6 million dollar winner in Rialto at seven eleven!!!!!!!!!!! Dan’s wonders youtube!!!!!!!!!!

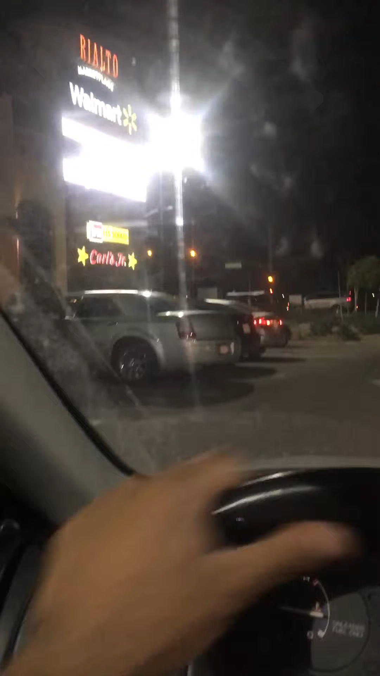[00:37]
um i still can't believe they actually won this is 7-eleven and riato 7-eleven see that